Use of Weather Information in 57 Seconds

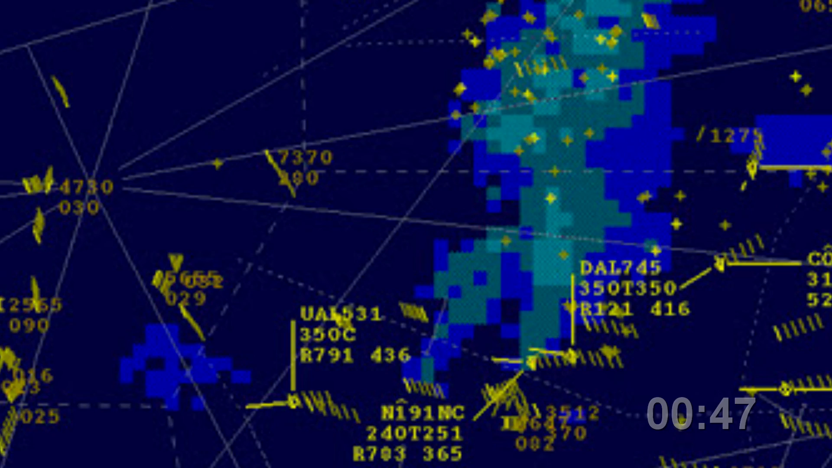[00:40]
Investigation revealed the air traffic controller working the flight warned of moderate to extreme precipitation ahead.
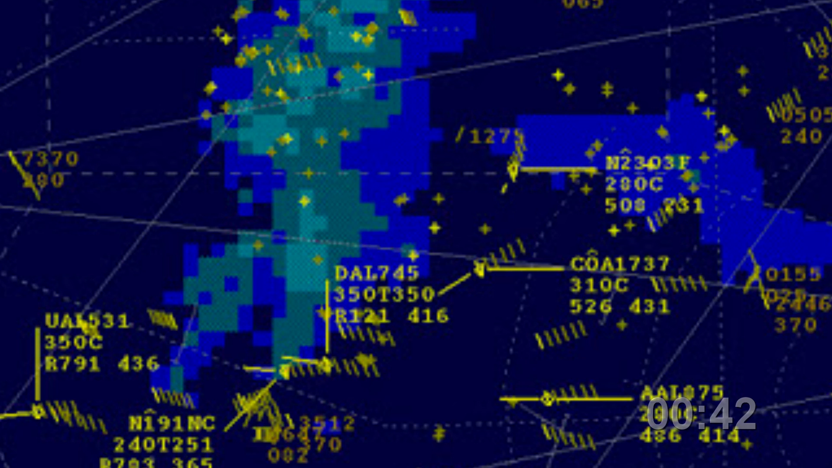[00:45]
However, the pilot indicated he had NEXTRAD and a Stormscope lightning detection system on board.